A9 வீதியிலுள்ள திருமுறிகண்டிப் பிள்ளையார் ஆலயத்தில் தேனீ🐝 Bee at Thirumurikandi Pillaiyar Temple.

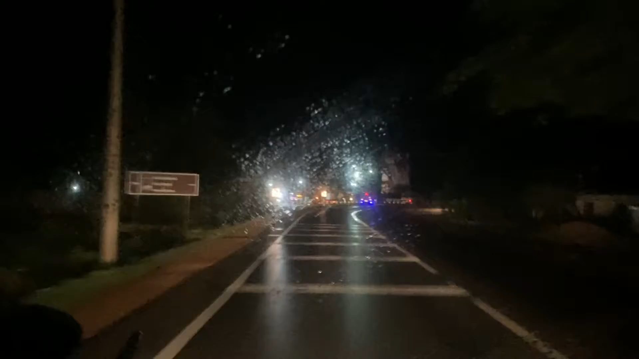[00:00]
அதிகாலை வேலை 4 மணி இருக்கும் பொழுது நாங்கள் முருகண்டி பிள்ளையாரை நெருங்கிக் கொண்டிருக்கிறோம். என்பிகிடா வந்து பிள்ளையார் தரிசனத்துடன் பயணத்தை தொடர இருக்கின்றோம்.